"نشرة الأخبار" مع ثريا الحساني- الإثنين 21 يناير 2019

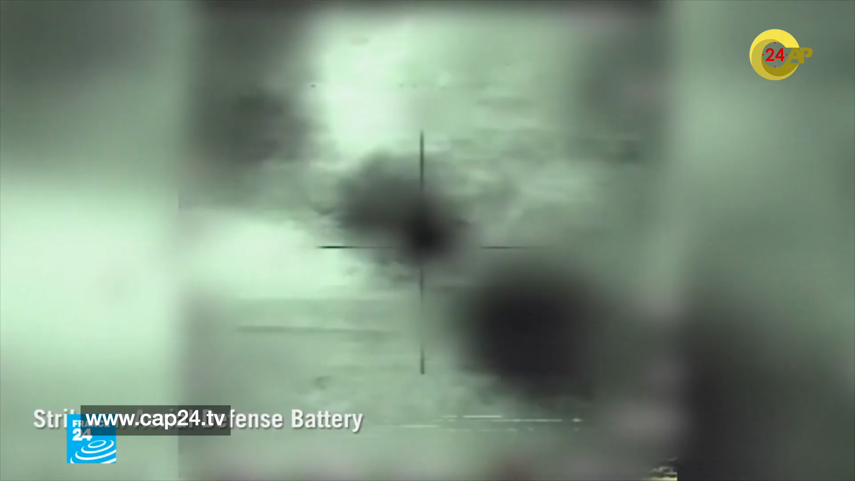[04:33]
الله بالشمال من جانبها اعلنت اسرائيل في وقت سابق تنفيذ الهجمات على عدة مواقع ايرانية وبطاريات